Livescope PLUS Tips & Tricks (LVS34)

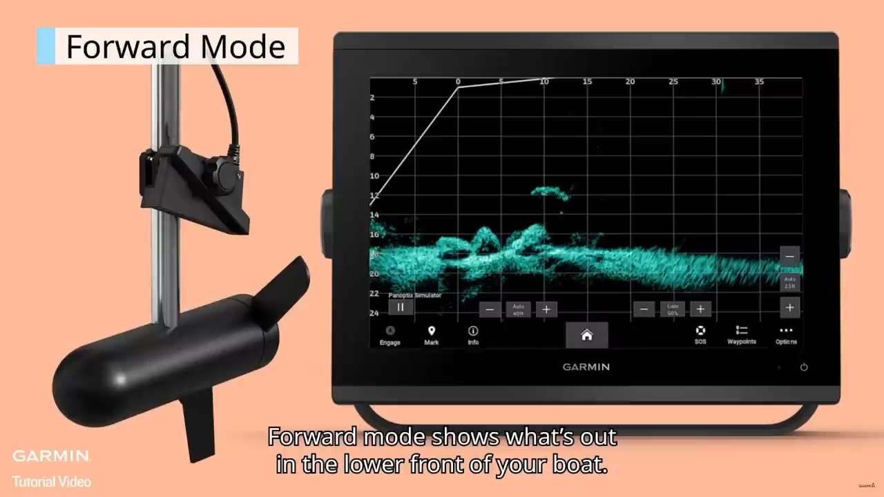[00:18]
Forward-facing sonar is definitely a controversial topic in the fishing industry, but I love using it as a tool to help me catch more bass anywhere I go across the country. And in today's video, you're going to see some awesome fish catches with my camera on the
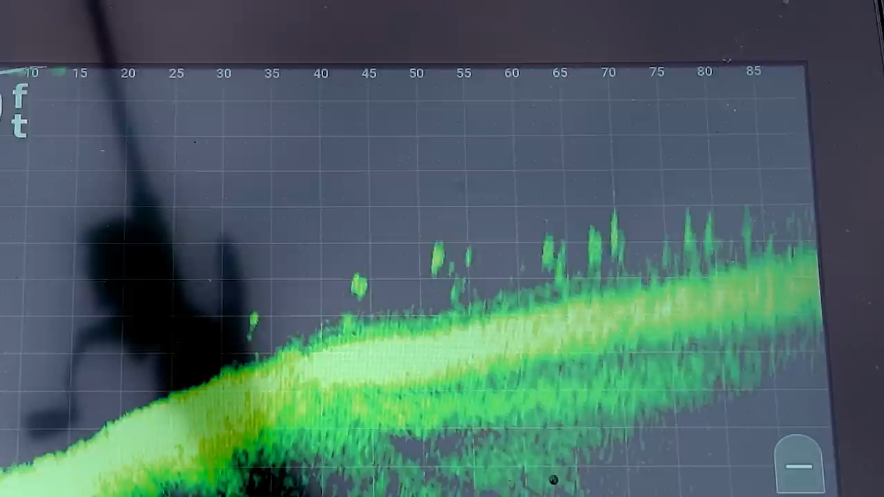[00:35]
screen showing you exactly what smallmouth bass look like on the new Livescope Plus. I took my skeeter up to Tulsa, Oklahoma, and the good folks at the Bass Tank helped me rig my skeeter with the brand new Livescope Plus transducer.
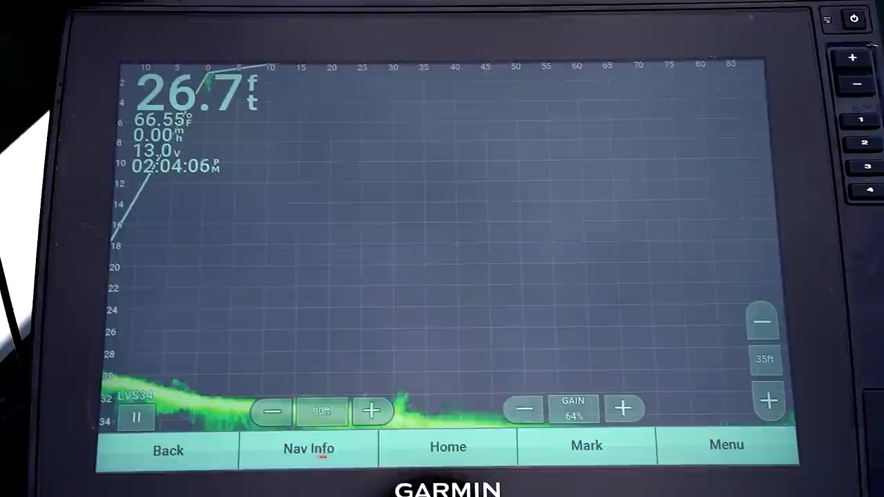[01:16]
On screen: depth 26.7 ft, water 66.55°F, speed 0.00 mph
Let's get on the water. Got the camera down, now y'all can see what I'm seeing on the old Livescope Plus. So as always, I run my depth on the right side there on manual.
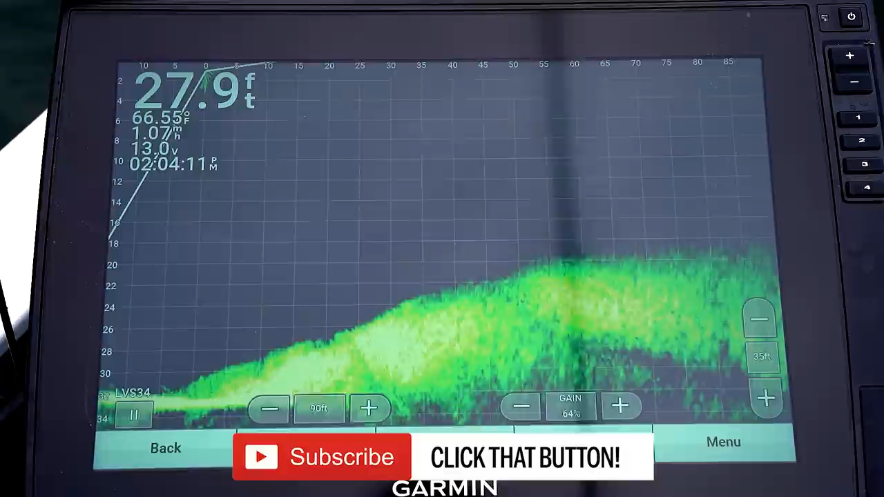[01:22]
On screen: depth 27.9 ft, water 66.55°F
So if I point the transducer too deep, you won't see anything, because I don't need it that deep. Hey guys, Tyler here checking in from the editing bay behind me.
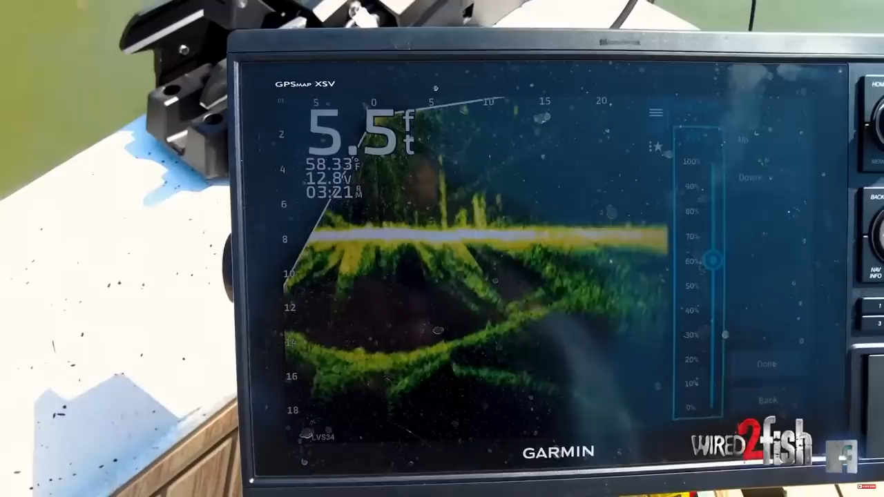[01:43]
On screen: depth 5.5 ft
Jason Seelock did a great video going over some of the best settings for the new Livescope Plus. My video is going to focus more on the practical things that I immediately noticed during this first look compared to my old Livescope transducer and system.
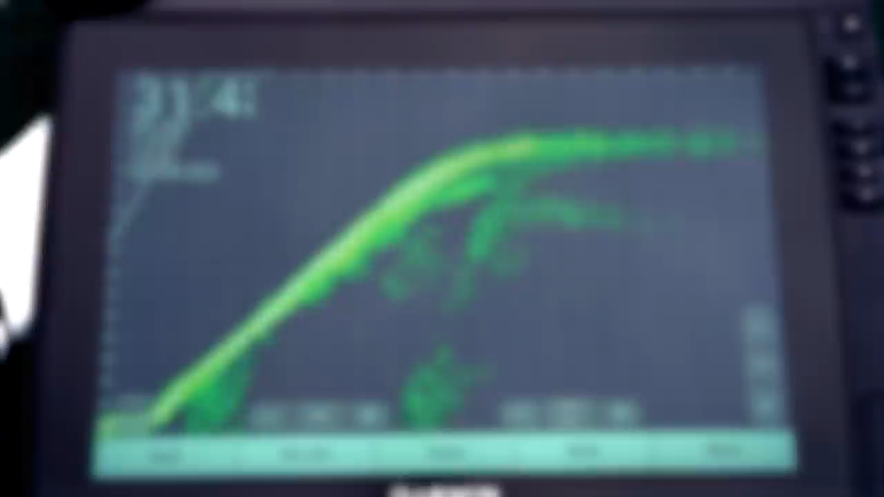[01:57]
The two main ones being the target separation, which basically means the amount of space in between the fish you're targeting and the cover they're sitting on.
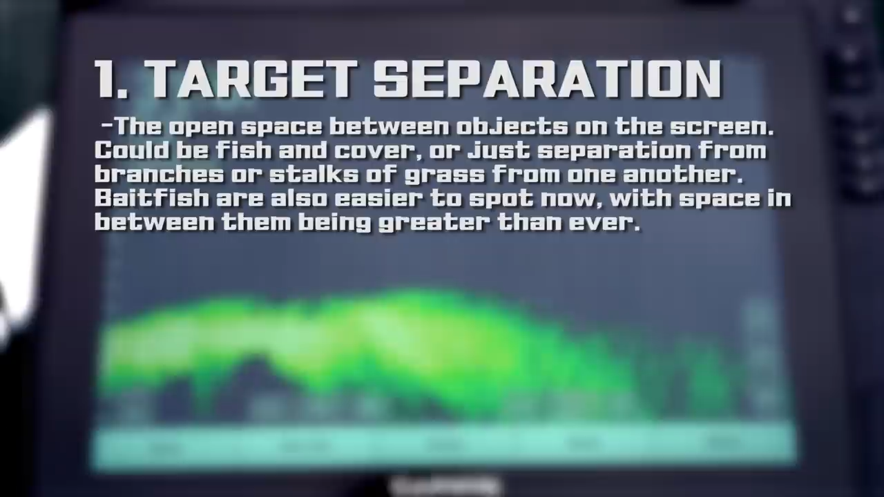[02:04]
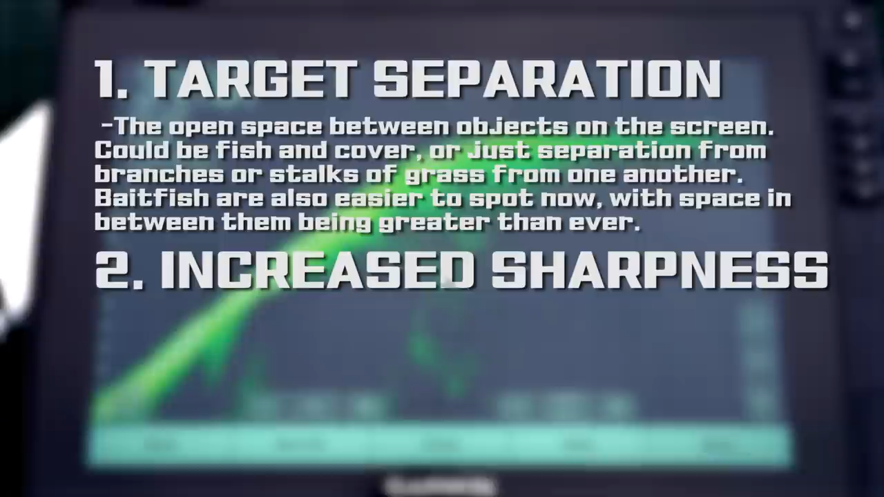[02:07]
And the second thing is going to be the overall sharpness I see on the screen, from the bottom composition, especially when it comes to rocks and grass,
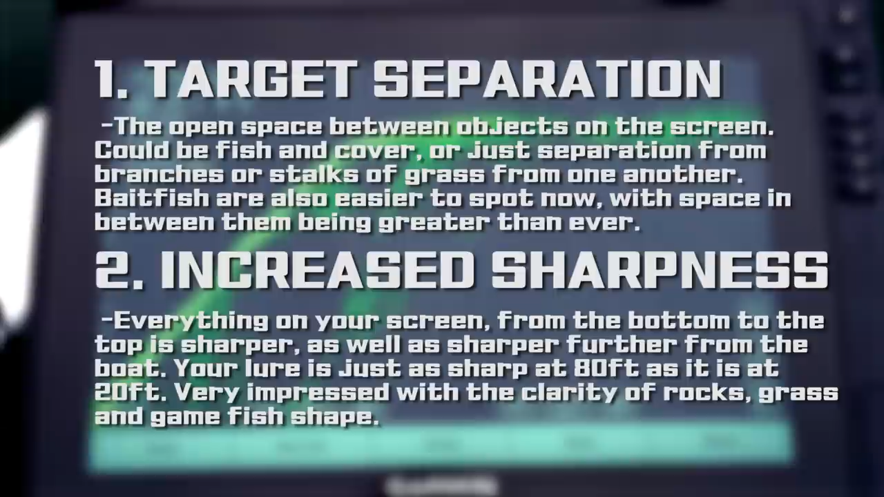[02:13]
all the way to debris and dirt in the water. I can really tell what's a fish and what's not. With that said, let's get back on the water. I love how clear it is now when you see a fish.
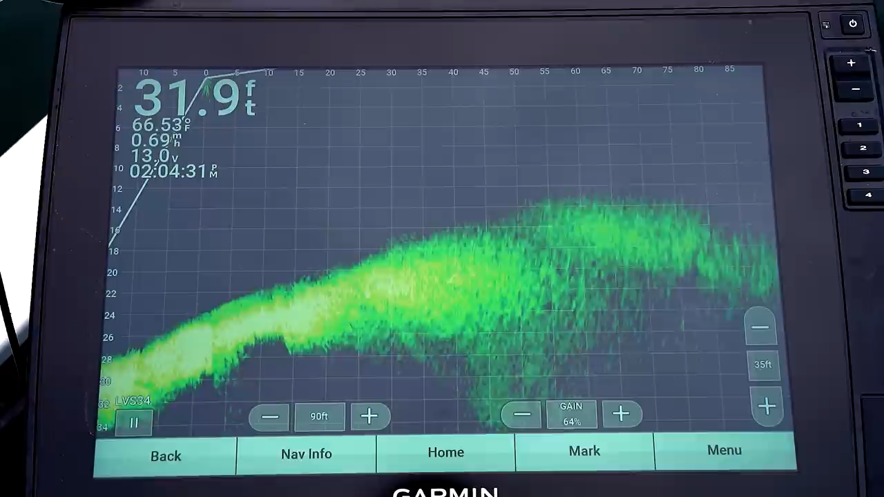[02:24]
On screen: depth 31.9 ft, water 66.53°F
Like up there, 80 feet on the right, two fish, three fish right there. There they are, right there on the right side.
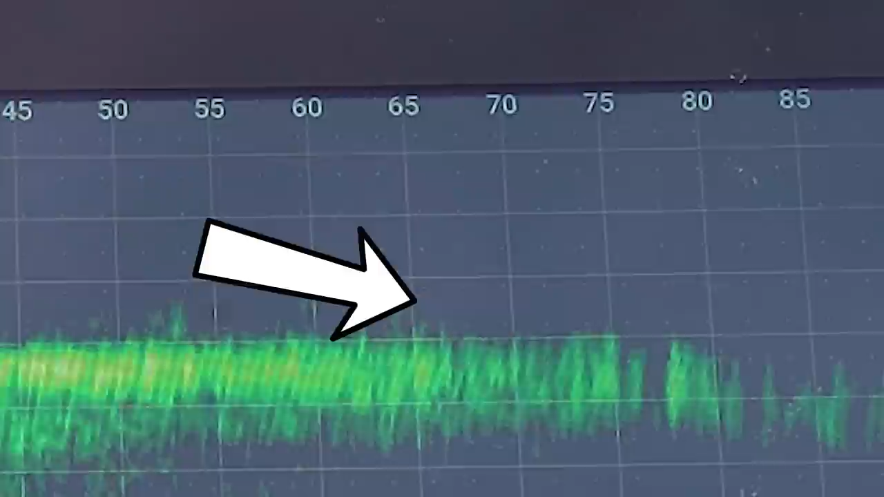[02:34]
Oh yeah, holy cow. There they are, 50 feet out. Right there, drop shot is falling at 50. And anything gonna chase it down? Nothing really.
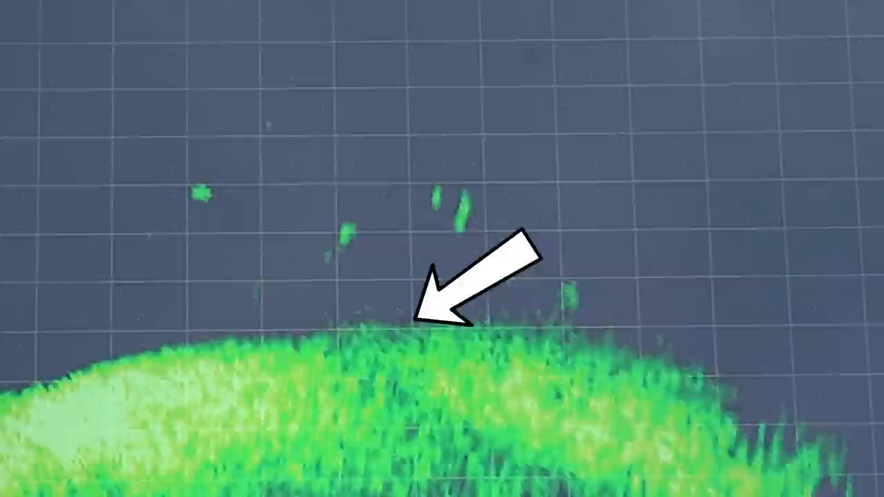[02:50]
Oh my gosh. Those are all smallmouth over there. We are in business. There's no way those are all smallmouth. I'm gonna zoom a little shallower.
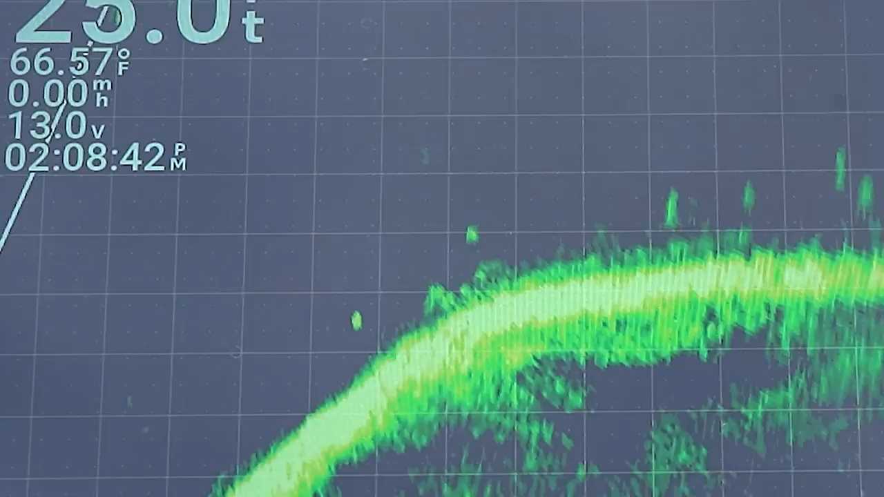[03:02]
On screen: water 66.57°F, speed 0.00 mph
They are smallmouth. They are smallmouth.
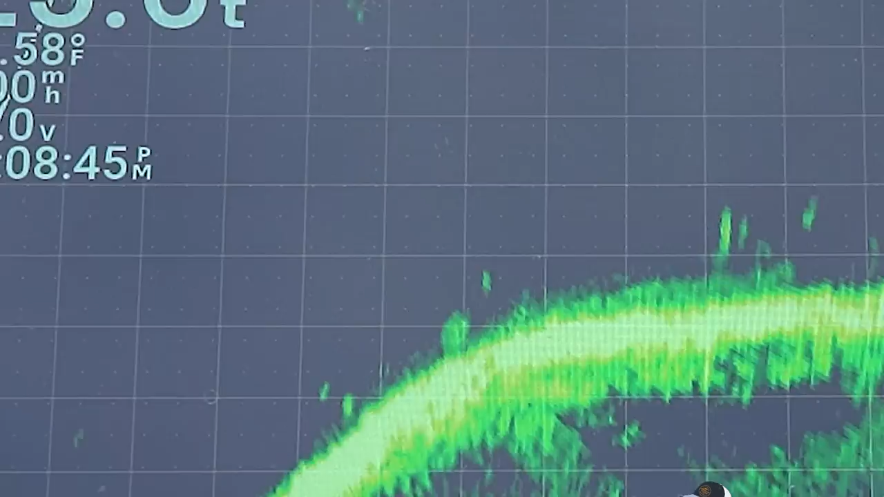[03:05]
I think they're mostly small though. Awesome. Let's go.
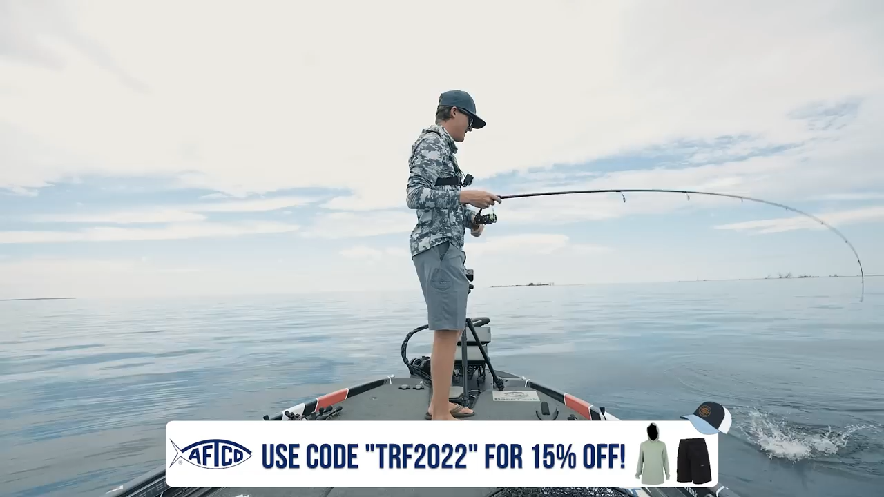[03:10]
Man, that's an image on the screen.
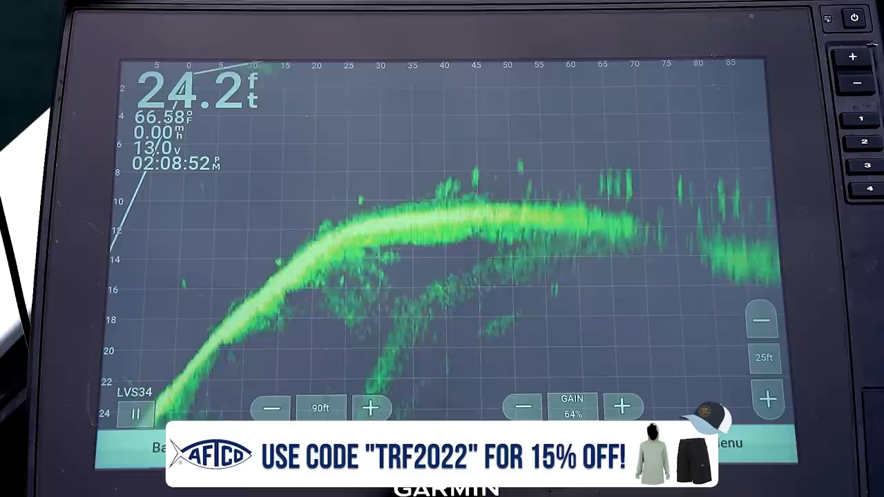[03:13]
On screen: depth 24.2 ft
That's a lot of smallies. Chill. Ouch.
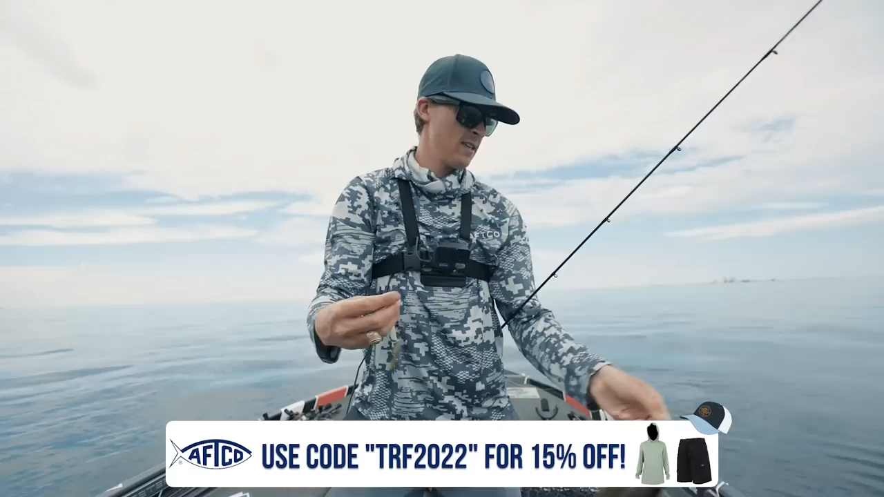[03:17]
All right. Nice job. Let's get back out there. Hannah, there are so many smallmouth, it is berserk. Those marks on the right side look a little bigger.
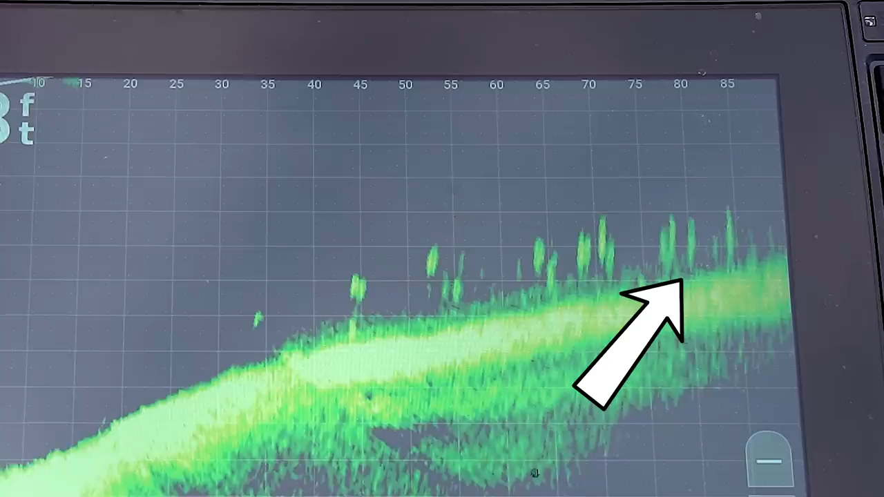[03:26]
And if those are smallmouth, that's a mega school. A cast 80 feet out, falling right there.
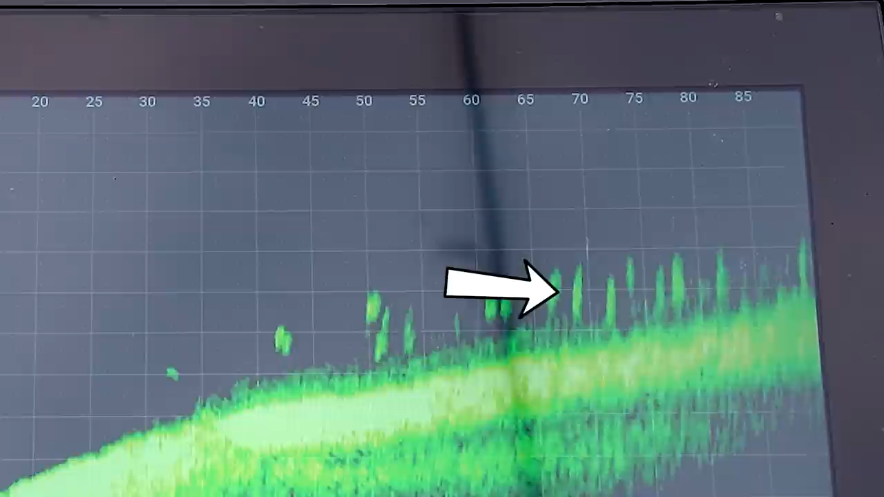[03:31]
65. I'm in that school somewhere. I got one. Oh, Hannah's got one. Yes, she got one.